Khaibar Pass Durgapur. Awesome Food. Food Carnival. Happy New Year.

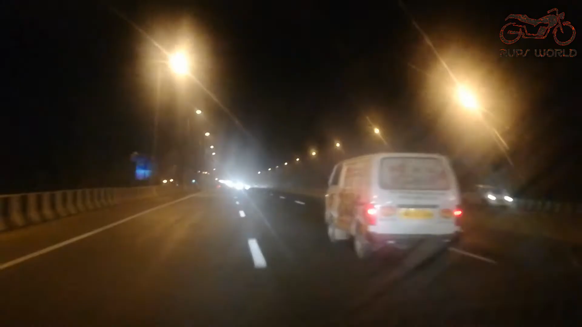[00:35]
we have reached Durgapur and we can see
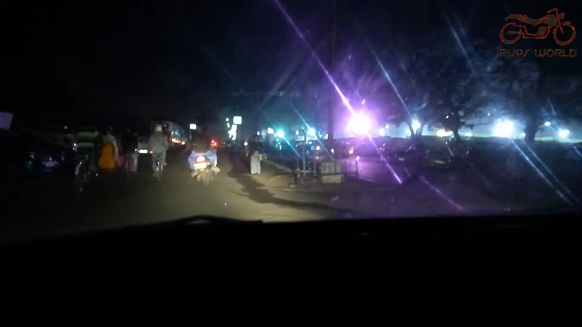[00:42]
there is Khaybar pass carnival and it's too much crowded we have to
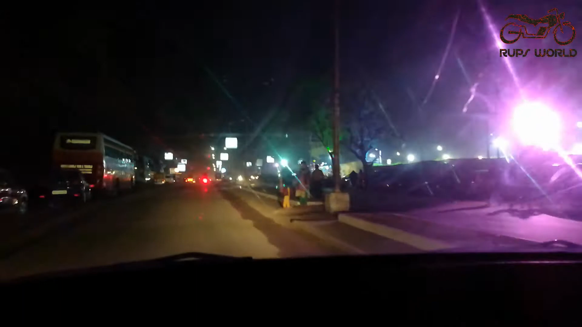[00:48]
find a good place for parking we just found a good parking spot but